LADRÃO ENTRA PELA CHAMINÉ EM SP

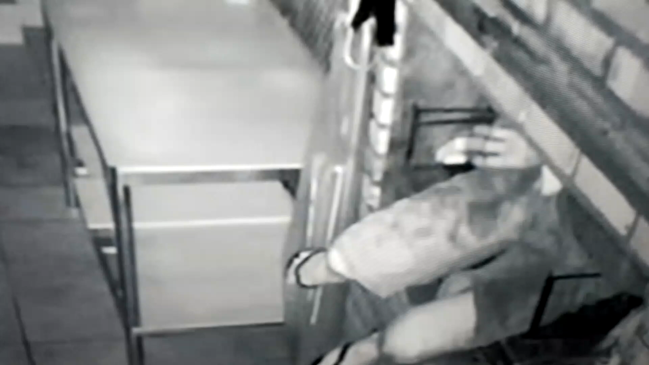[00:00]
certa dificuldade e sai todo sujo de carvão. Só não contava com o alarme que disparou. Antes de se esconder numa casa ao lado, o cara ainda teve a cara de pau de tomar um refrigerante e roubar uma blusa. Foi em Sorocaba, no interior de São Paulo.